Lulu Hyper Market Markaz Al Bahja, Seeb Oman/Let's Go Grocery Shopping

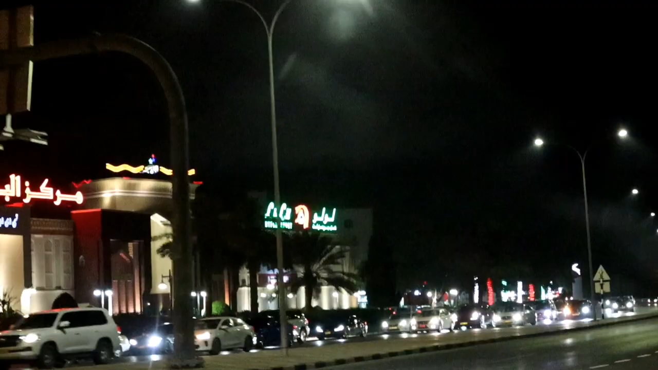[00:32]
I'm going to be taking you guys grocery shopping with me because I thought that it would be like interesting maybe.
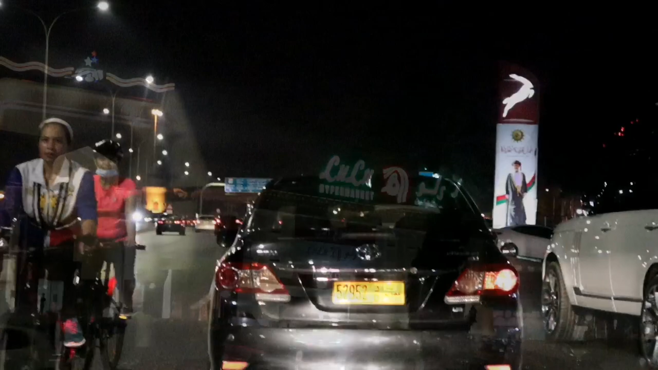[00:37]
As you can see, we are going to Lulu Hypermarket. This is new hypermarket which is the 25th branch in Oman.
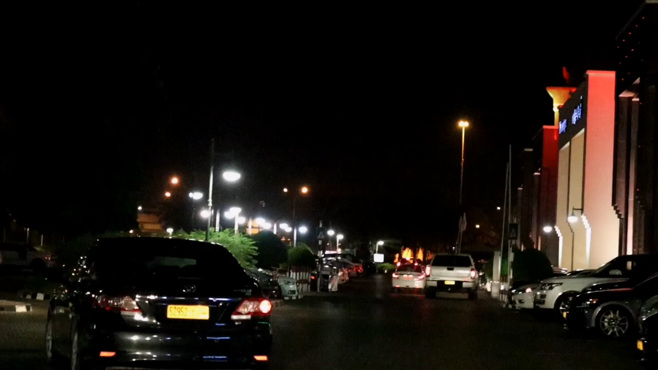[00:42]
I used to do most of my grocery shopping at Lulu.